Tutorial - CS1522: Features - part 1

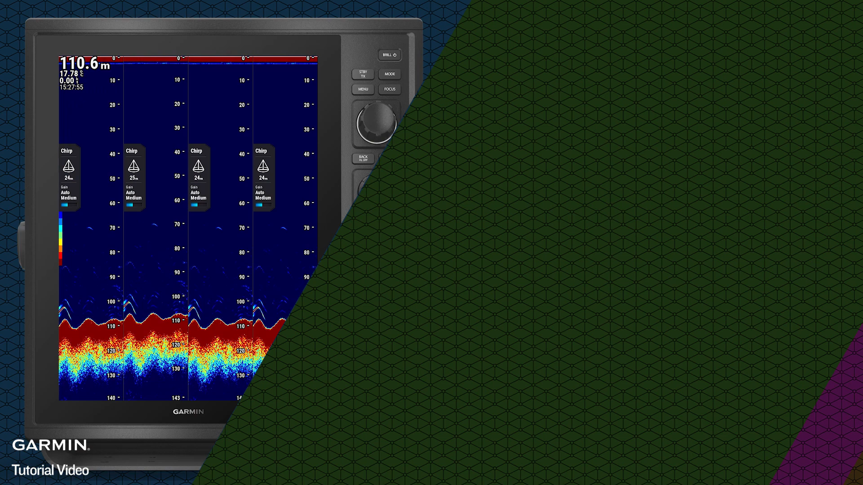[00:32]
On screen: depth 110.6 m
In Sonar Setup, you can adjust each split screen's frequency
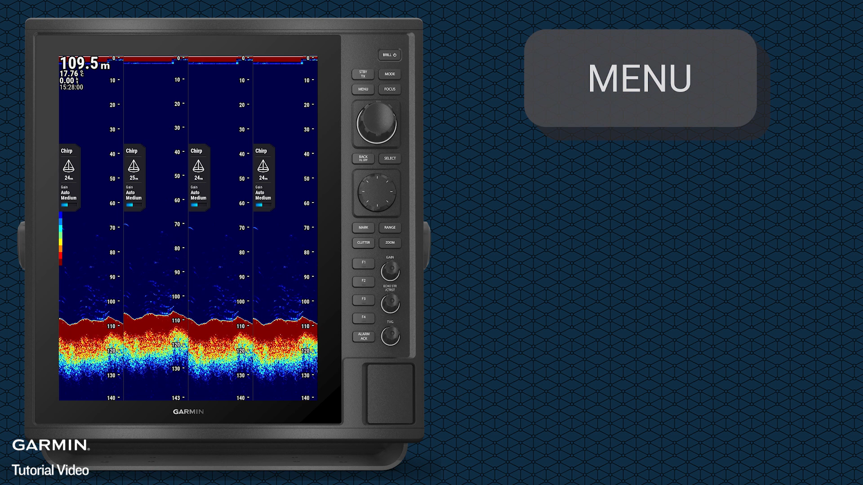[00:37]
On screen: depth 109.5 m
Let's use Split Screen 2 as an example Select Frequency
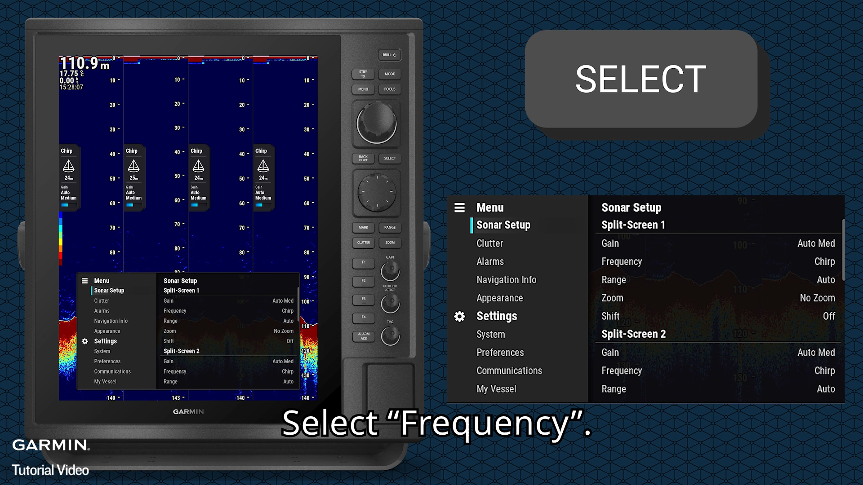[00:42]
On screen: depth 110.9 m
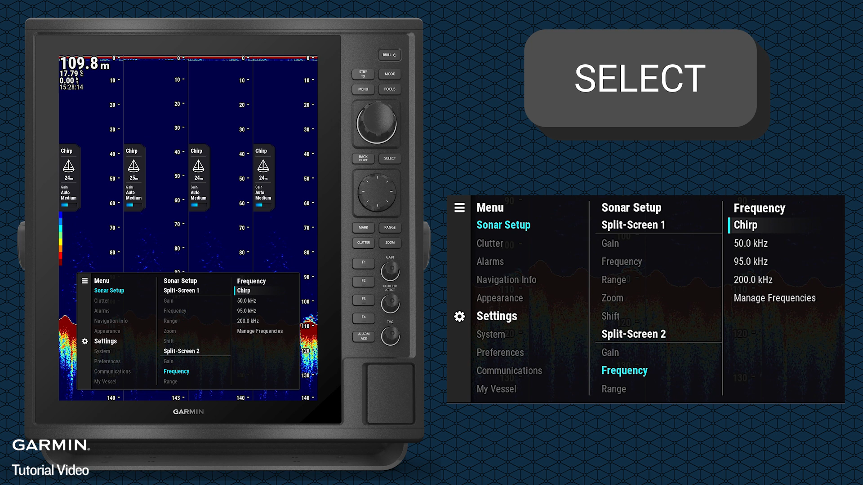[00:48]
On screen: depth 109.8 m
Select the frequency you need Or select Manage Frequencies to customize one
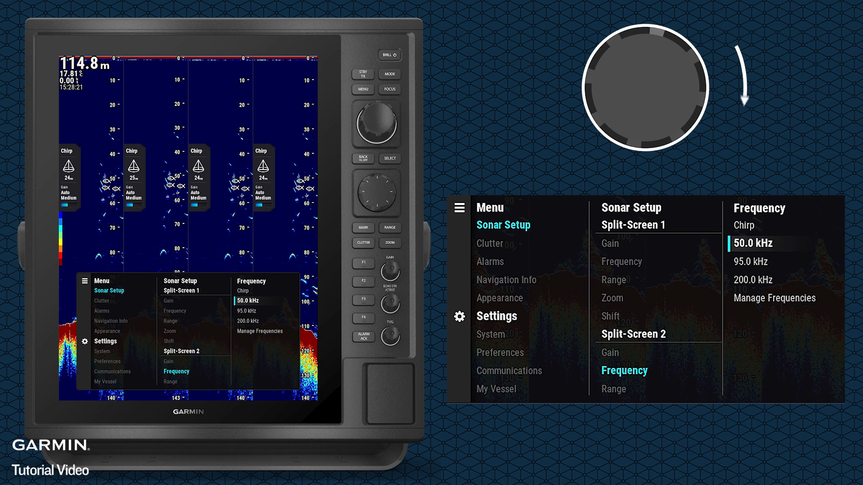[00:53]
On screen: depth 114.8 m
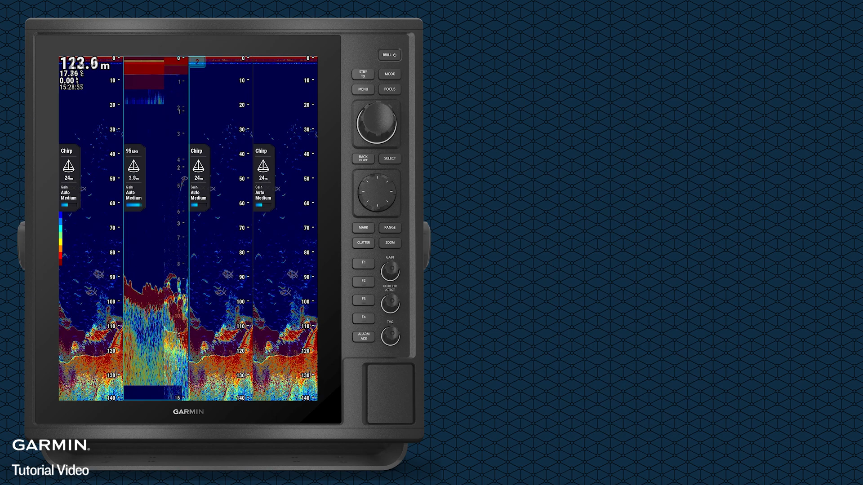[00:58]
On screen: depth 123.6 m
You can also use the custom keys to speed up the operation Press Focus to select a split screen
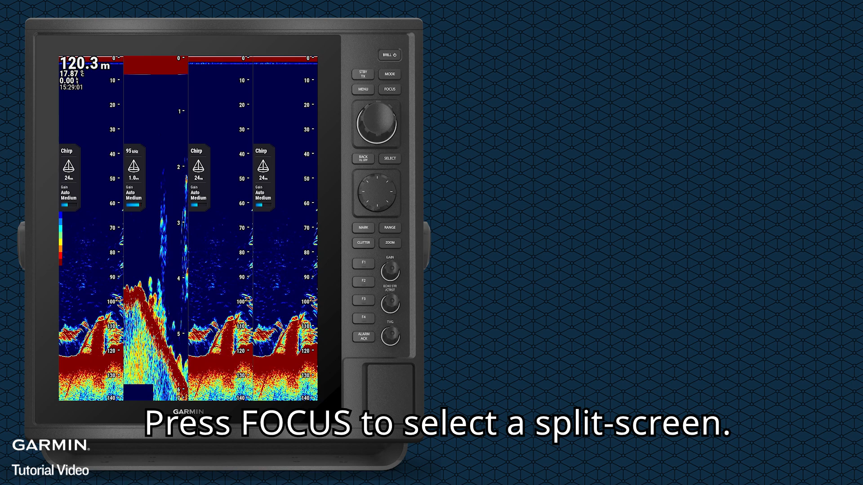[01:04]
On screen: depth 120.3 m
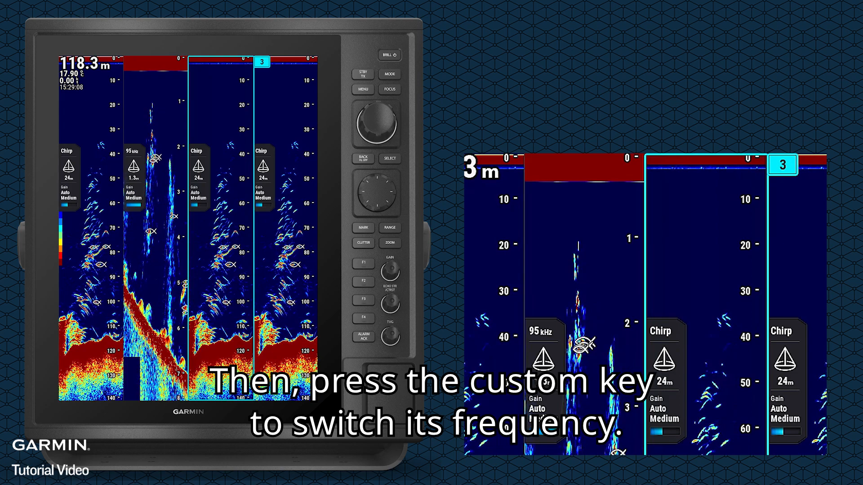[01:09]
Then, press the custom key to switch its frequency
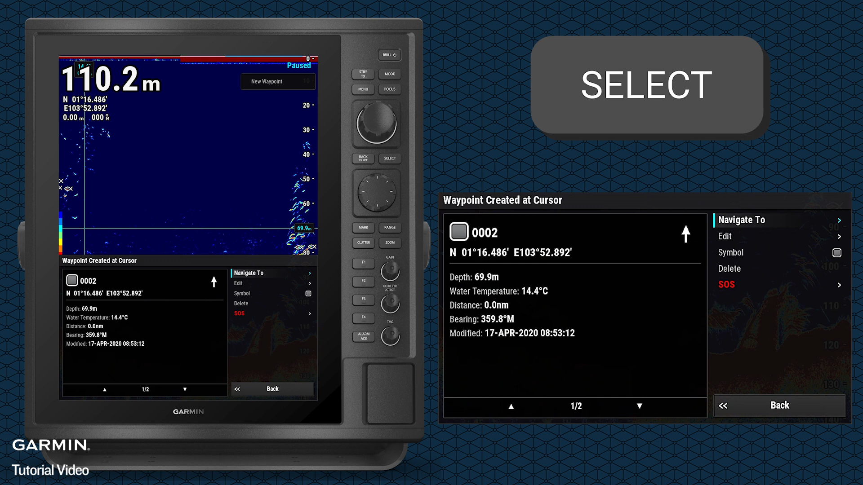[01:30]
On screen: water 14.4°C
Press Select A waypoint has been created Select Navigate To Choose a navigation way to start navigation
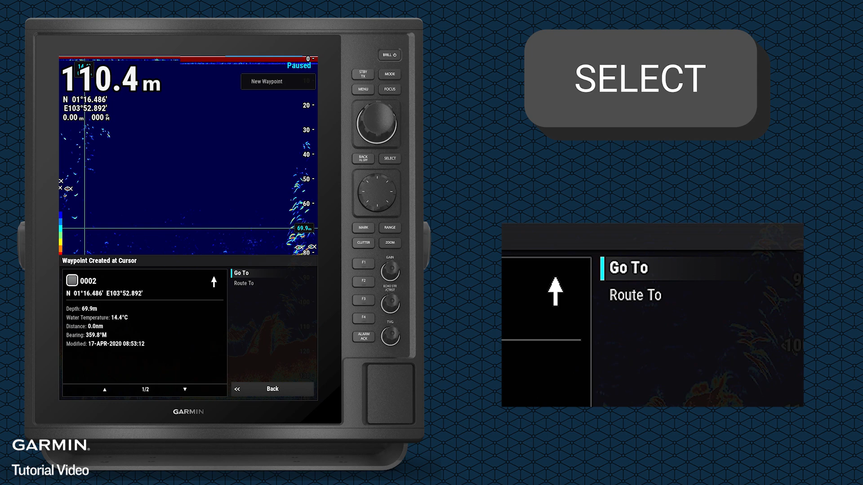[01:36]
On screen: depth 110.4 m
Scroll Speed determines how fast the
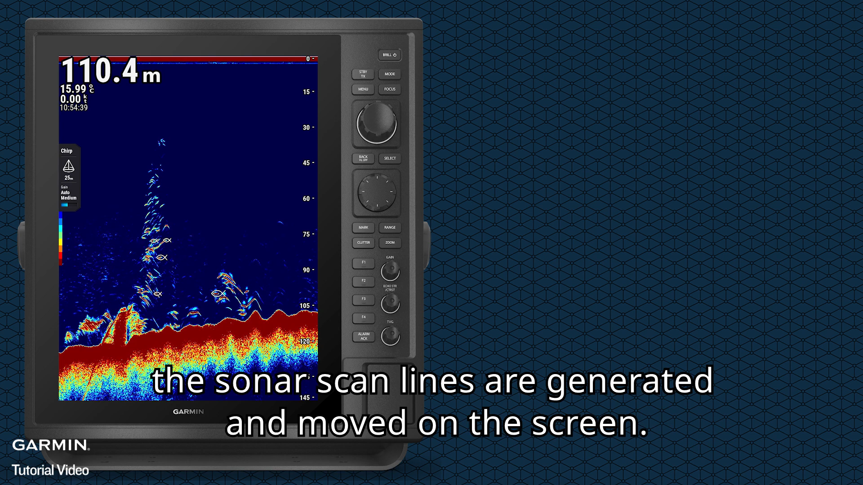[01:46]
On screen: depth 110.4 m, water 15.99°C
sonar scan lines are generated and moved on the screen In Sonar Setup Select Scroll Speed
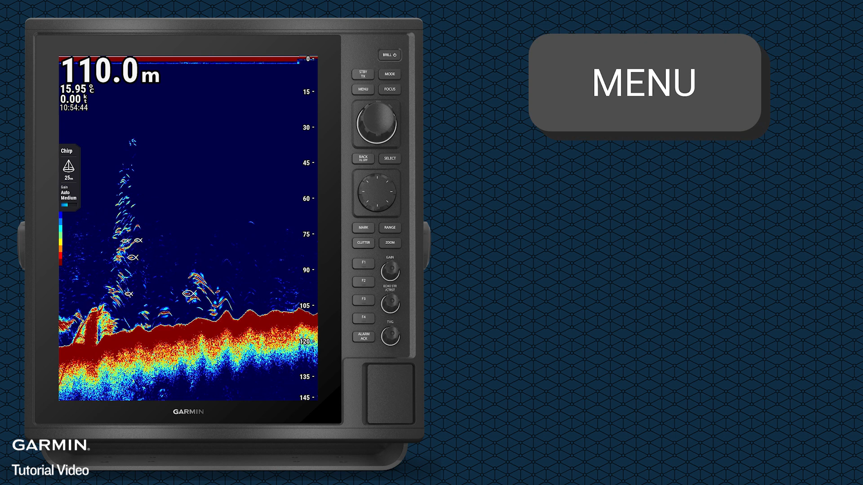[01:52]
On screen: depth 110.0 m
You can adjust it manually
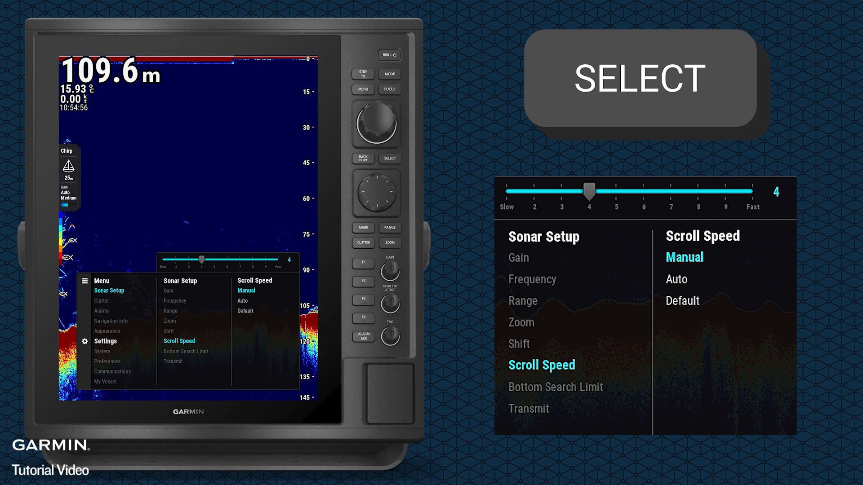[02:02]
On screen: depth 109.6 m
Or choose Auto And the device will adjust it by the bezel speed